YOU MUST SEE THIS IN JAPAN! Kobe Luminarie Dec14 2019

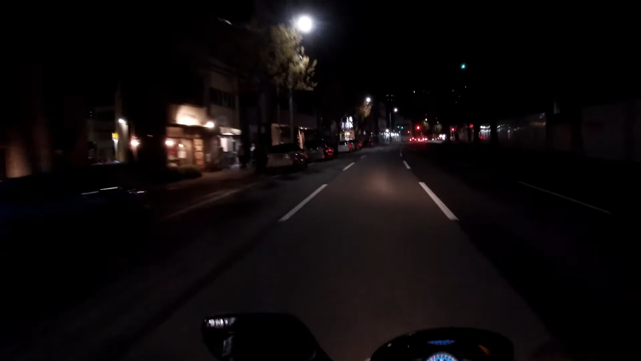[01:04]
I have arrived in Motomachi, and now I need to park my bike.
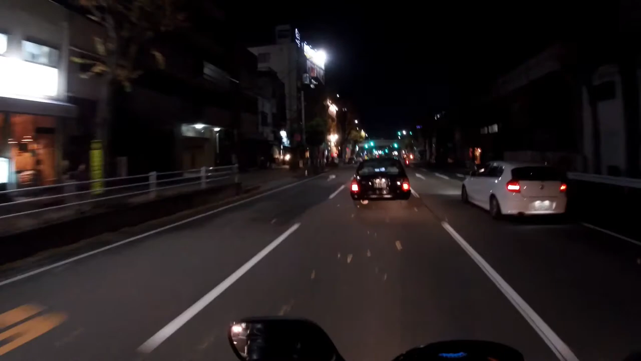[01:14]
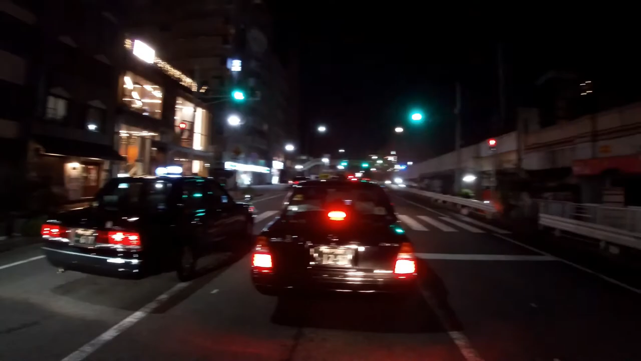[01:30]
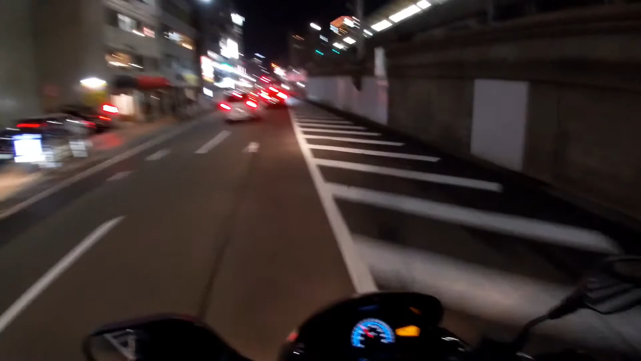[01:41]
Oh yes, there's room. Excellent, excellent, there's room.